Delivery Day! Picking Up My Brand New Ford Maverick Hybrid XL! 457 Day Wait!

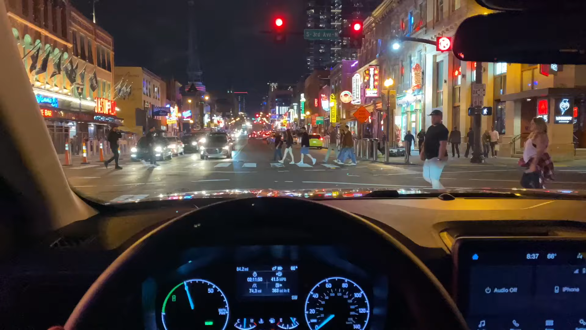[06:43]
All right, this is the first day of owning my Ford Maverick. Nightlife here in Nashville, Tennessee. Gets a little crazy here.
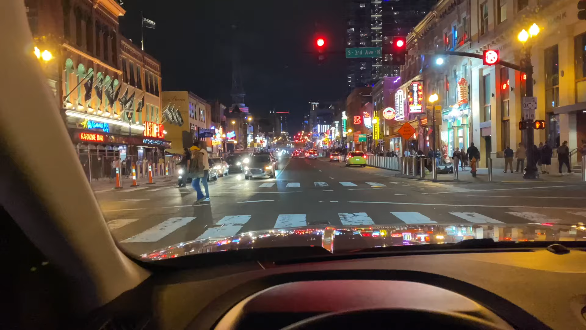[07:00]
I just want to report back to you guys how much I love this car. I really, really do.
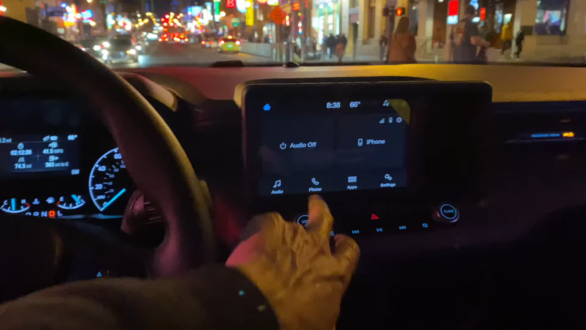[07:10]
It's just so cool. I love all the features. I love everything about it, seriously.
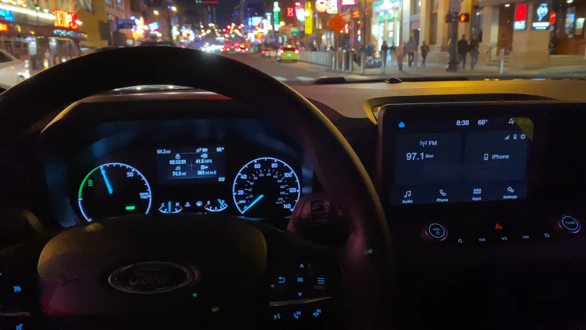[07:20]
It's like one of the smartest, most efficient, utilitarian vehicles I've ever owned. And just so you guys know, this is my sixth brand new car that I've purchased in my life. It's my 36th car that I have ever owned in my life. And I absolutely love it. Love it, love it, love it, love it. So if you guys are ever in Nashville, Tennessee, this block right up here is probably the best block because you got Roberts Western World. It's not quite lit up very well tonight, but it's right there. Very cool spot.
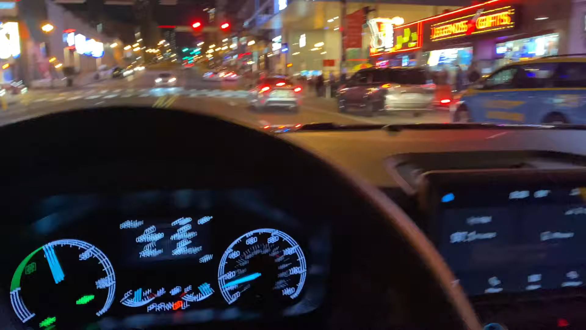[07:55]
And yeah, first cruise coming through Nashville, going down Broadway, Nashville, Tennessee. All right, guys, what a day. I am so ecstatic. Like, I couldn't even sleep last night.